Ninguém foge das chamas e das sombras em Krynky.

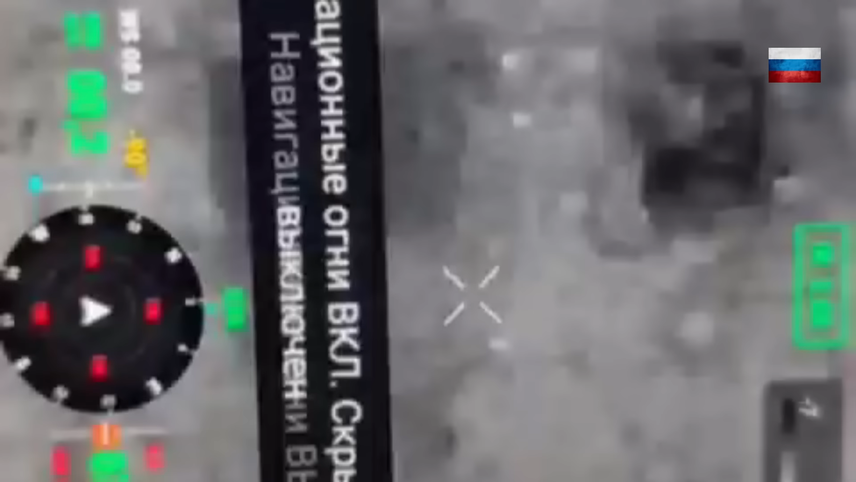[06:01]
Mas, enquanto se desviavam dos escombros, as granadas foram despejadas. Era difícil conseguir a proteção adequada com tudo arrasado. Muizen os enxergou pelas câmeras especiais e, com um botão, direcionou a morte. A fuga de Crink foi uma esperança rasgada dos homens que viam
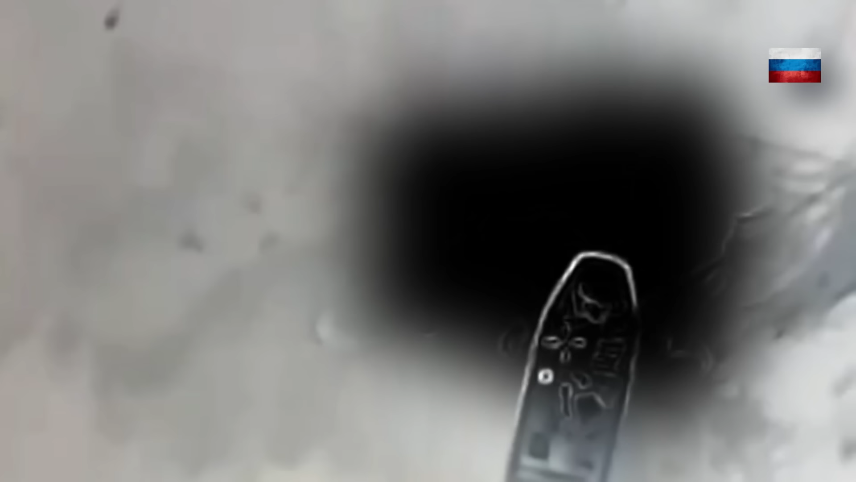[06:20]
nas margens como suas embarcações eram
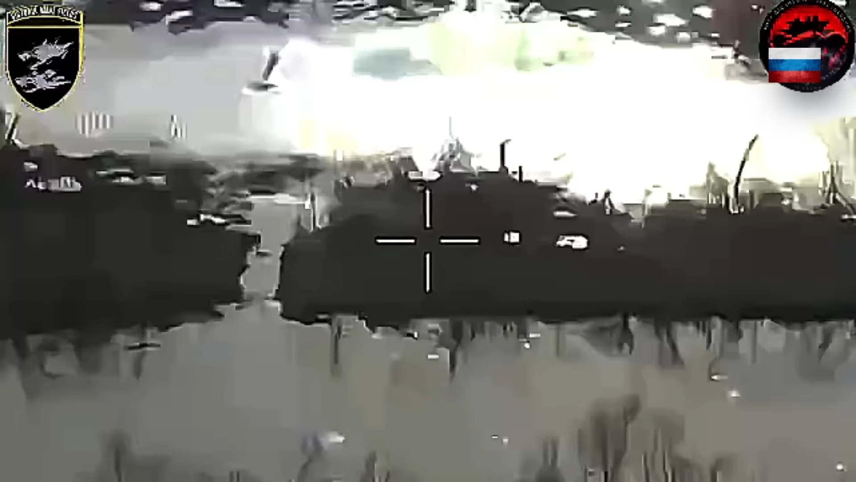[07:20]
Lá, pegaram os homens com os corpos rasgados por estilhaços,
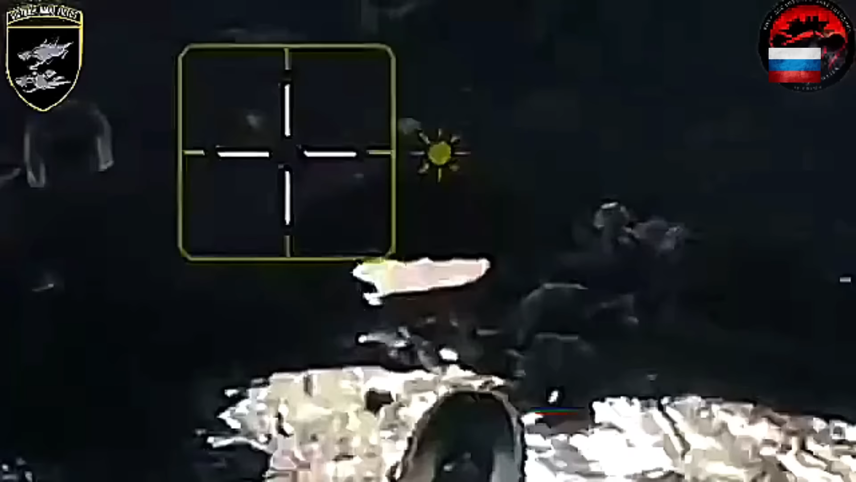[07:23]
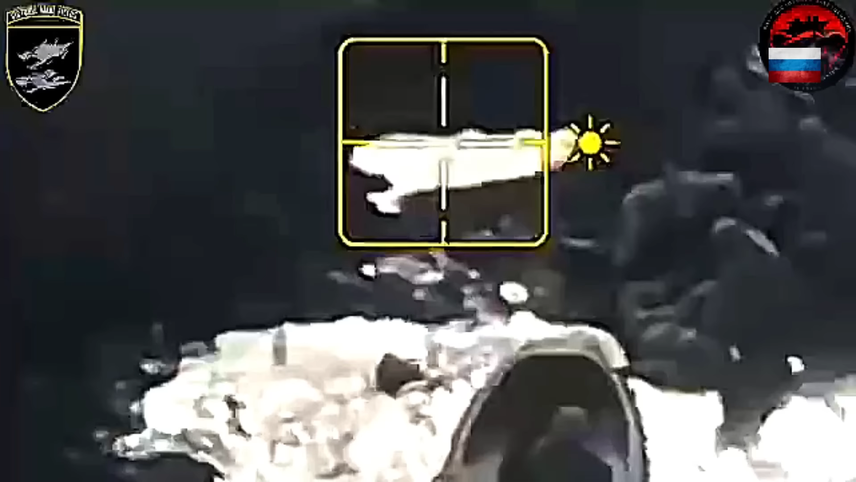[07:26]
alguns ainda se movendo ao custo de gemidos a cada passo.